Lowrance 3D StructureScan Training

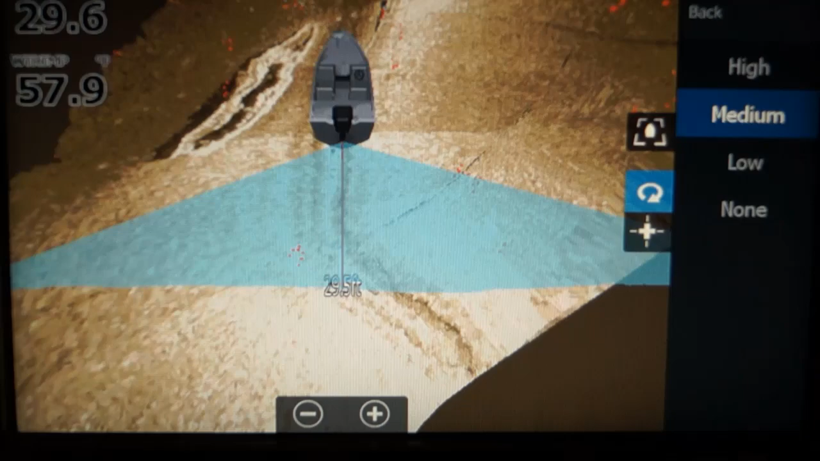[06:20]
Now, let's just zoom out so we can see it better. And let me turn the boat like this.
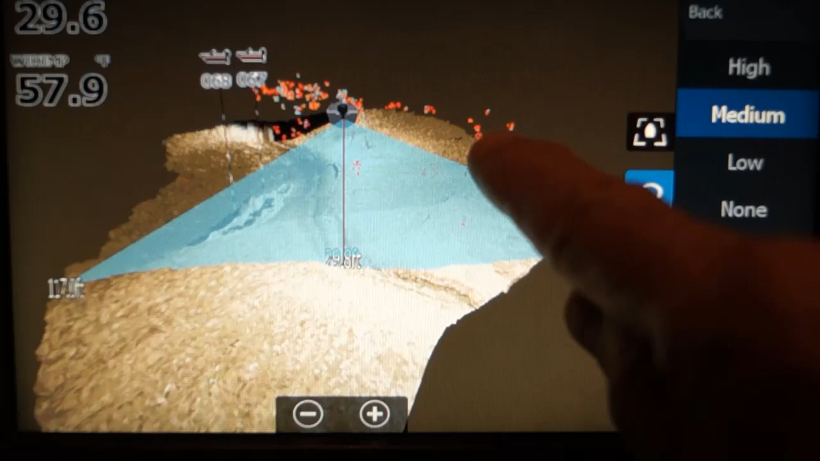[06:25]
On screen: water 57.9°F
And let's go to none.
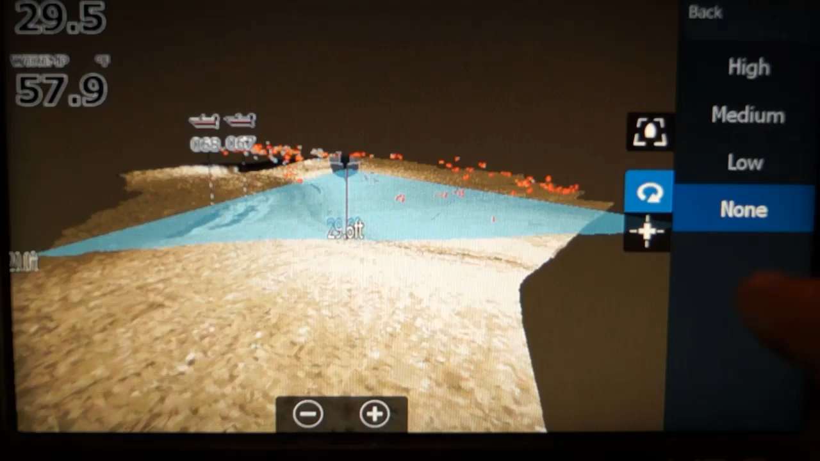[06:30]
On screen: water 57.9°F
See how it flattens everything out? Low, medium, and high.
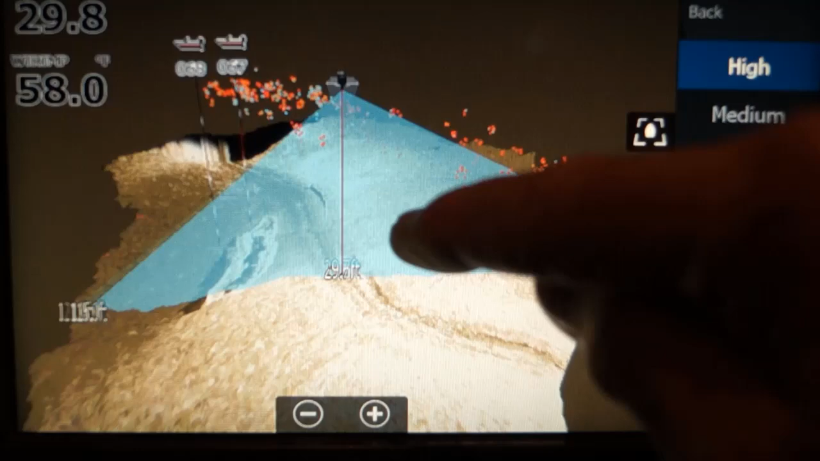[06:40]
On screen: water 58.0°F
Now, when you look at it, it accentuates the drop-offs. I've been running mine on low and medium.
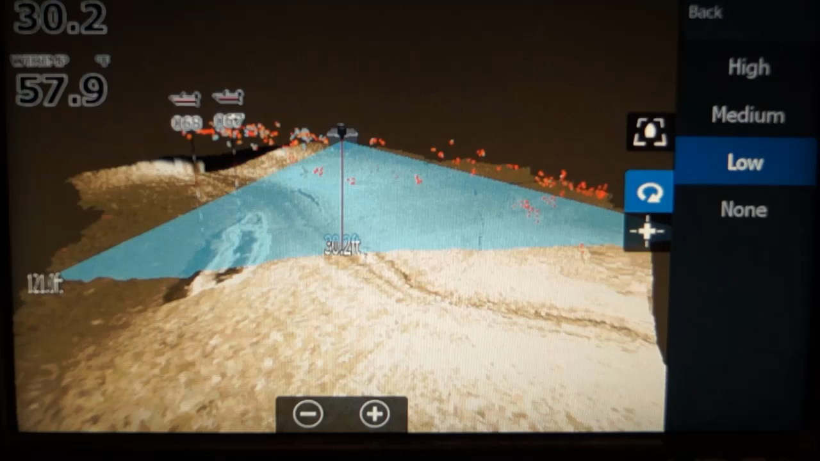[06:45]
On screen: water 57.9°F
I still haven't found what I think is best at this time, but those seem to work fine for me.
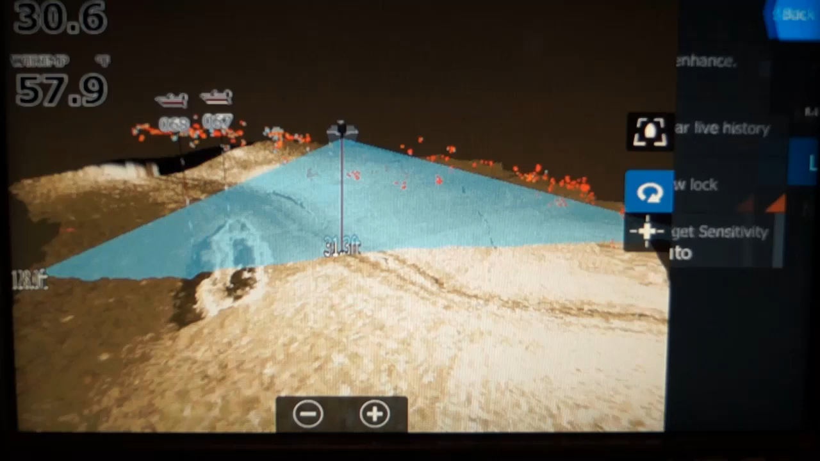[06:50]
Now, clear live history. What it does is that any history that you see on there is gone.
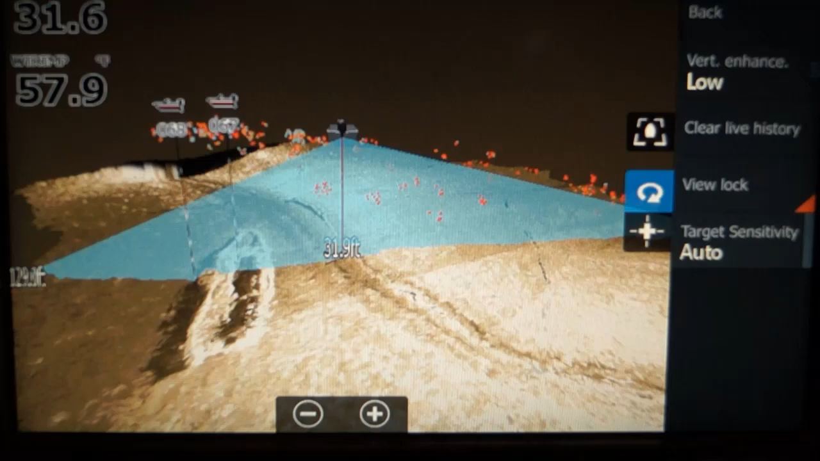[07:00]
On screen: water 57.9°F
So if you drove back over something and it started overlapping and you said, I don't want to do that.
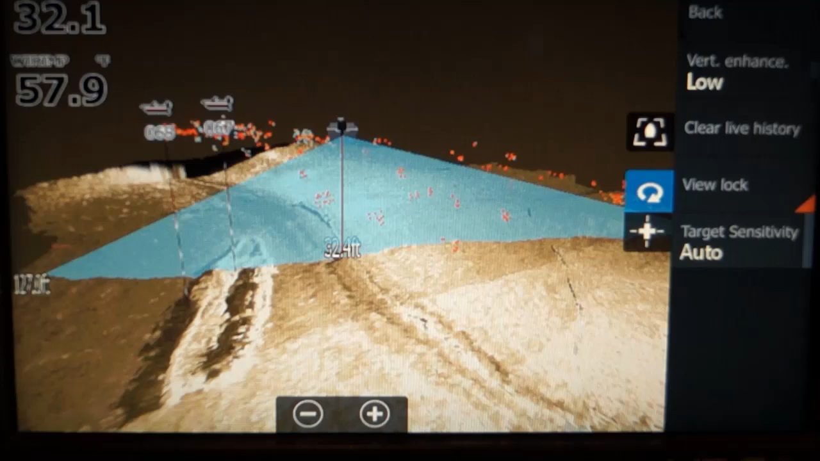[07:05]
I want to clear it. So you just touch it and you clear it. Now you're starting over.
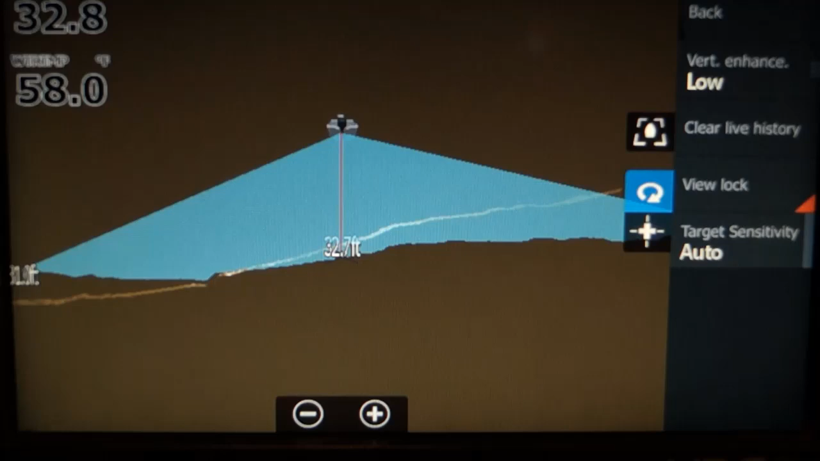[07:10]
View lock is on.
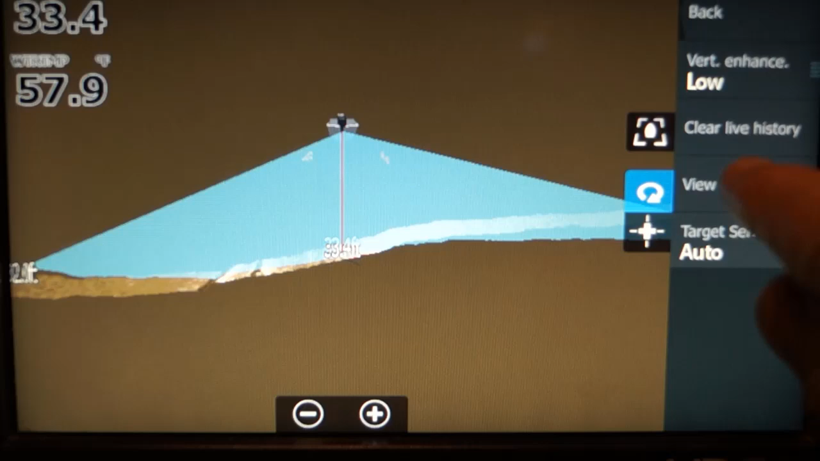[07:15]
I'm going to touch view lock. What view lock does is it keeps the boat
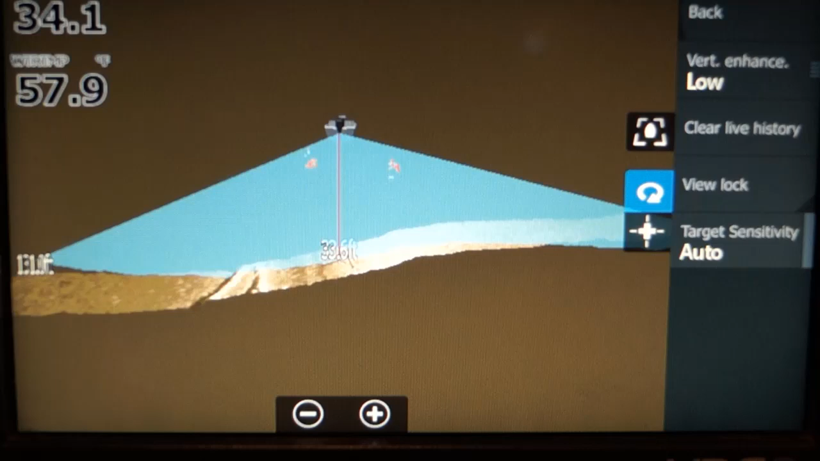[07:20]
On screen: water 57.9°F
and the view, like you're looking down with the boat going straight ahead. You'll notice the boat icon. It's turning now.
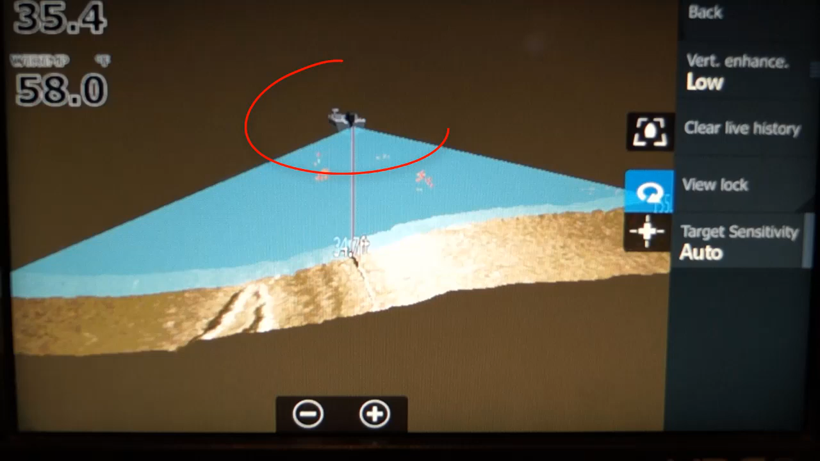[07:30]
And so, also, there's a cool thing. You can see that boat there on the left side. And you can see it's on the drop-off and there's harder bottom on the right side.
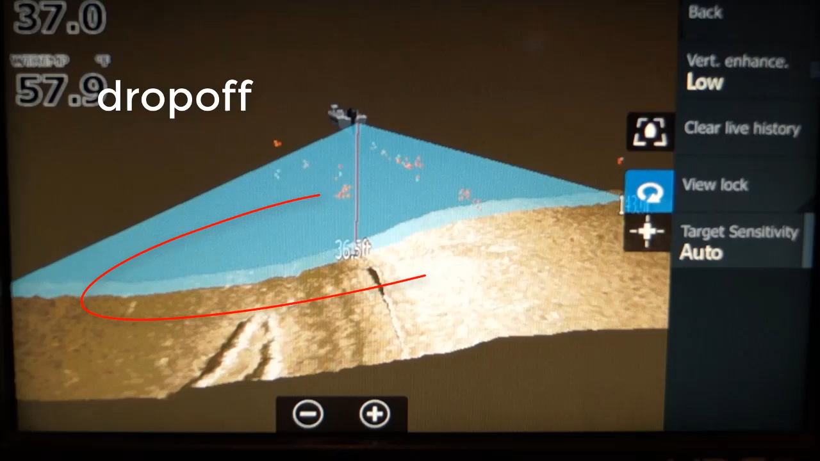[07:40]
On screen: water 57.9°F
The white is the harder bottom. And you can see it sloping off down into the boat, which is sitting in more mud.
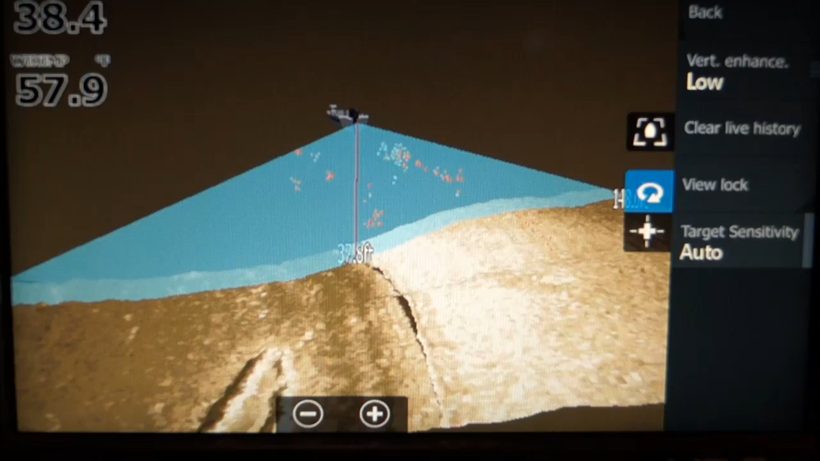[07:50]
On screen: water 57.9°F
You also see the prop wash very well here. Now I'm going to touch the screen again. Oh, no, I'm not. I'm going to touch view lock. Notice how it's turning and going to the side.
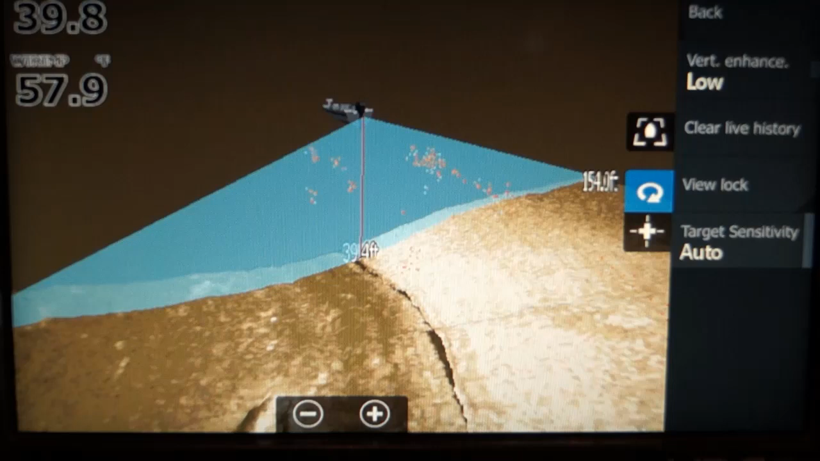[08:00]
Let's touch view lock. And what it will do is it will bring the boat and have it going straight again.
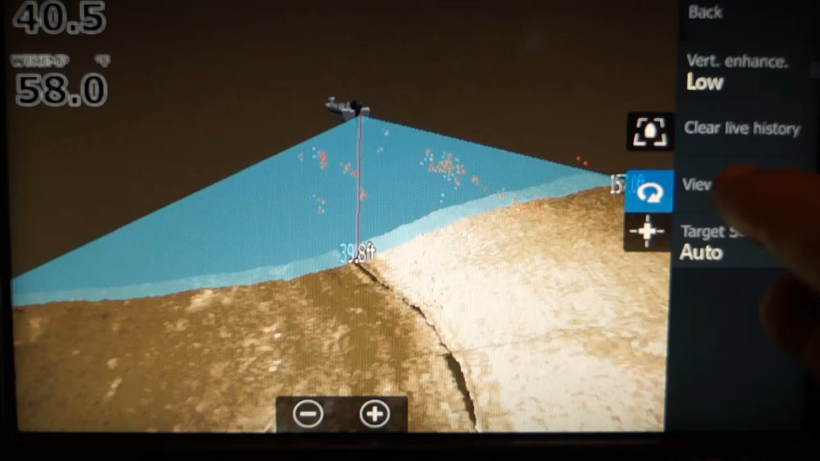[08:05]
Notice how it did that.
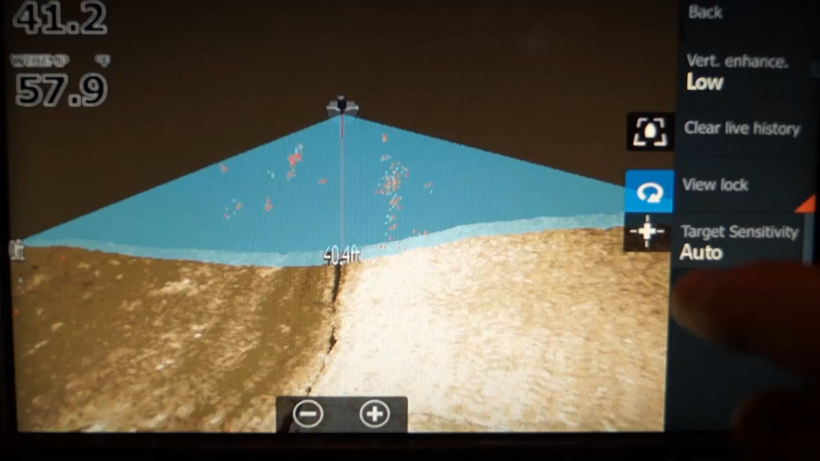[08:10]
Let's talk about a few things. There's your prop wash.
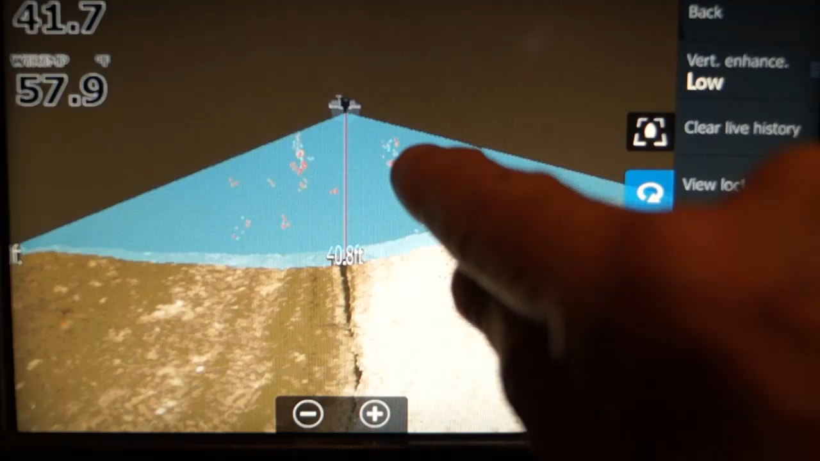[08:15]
On screen: water 57.9°F
And you can get rid of that with a target sensitivity.